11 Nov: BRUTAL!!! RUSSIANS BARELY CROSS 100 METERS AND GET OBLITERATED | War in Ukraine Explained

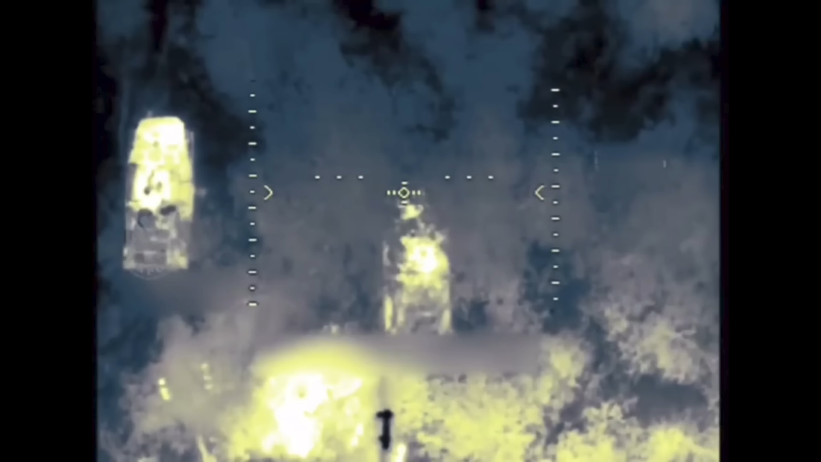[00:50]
Ukrainian fighters from the 24th brigade released a video showing how they detected and destroyed three armored fighting vehicles that were meant to be used by the newly arrived Russian brigades.